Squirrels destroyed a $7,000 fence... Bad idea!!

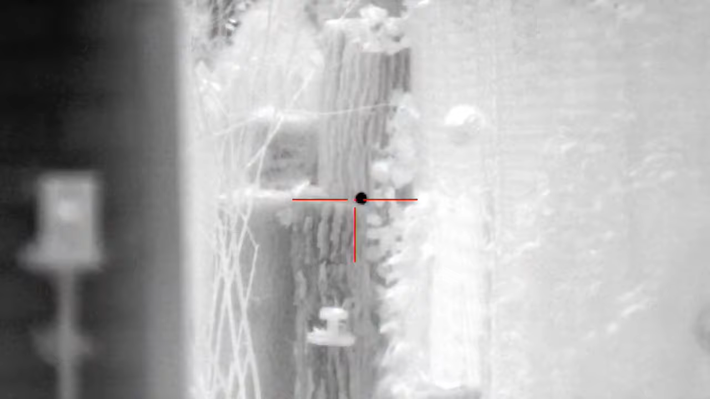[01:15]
So there wasn't much else I could do, so I headed in, and like most nights, I turned my attention back to the table for one. First up was that rat. It was a quick shot with the 25 cal Leshiy 2, and now there's one less back there,
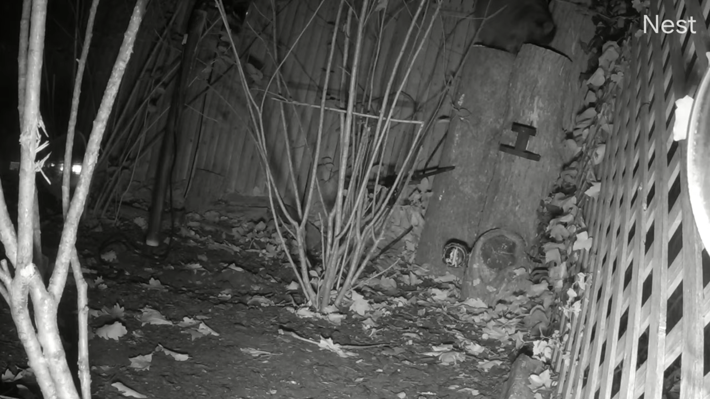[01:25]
although that guy's in multiple parts, so depending on how you look at things. That 25 smacking a rat, though, is like a dinner bell for both the possums and raccoons. But it was this bully who showed up first. I let him clean up the rat bits first, and I have to say, this guy was doing a pretty good job. He was getting every last piece of that rat off the table for one.
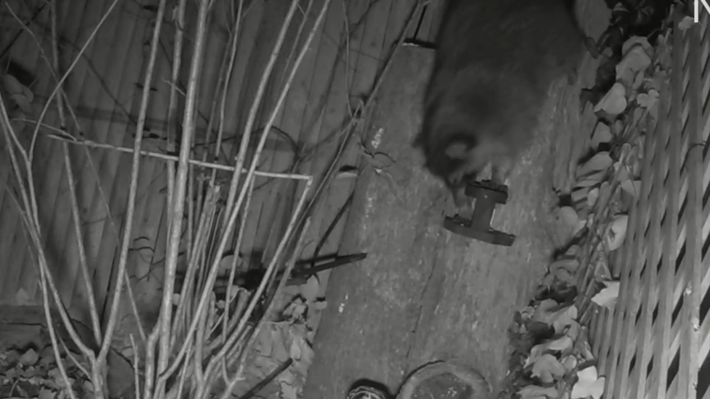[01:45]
I watched from my office as he was doing this, and then I grabbed my Dirty 30 Leshiy 2 this time, and I quietly worked my way down to the sniper hide, as this bully's attention was locked in on finding the remaining bits of that rat. And when I was ready, I gave that little patented Leshiy kiss,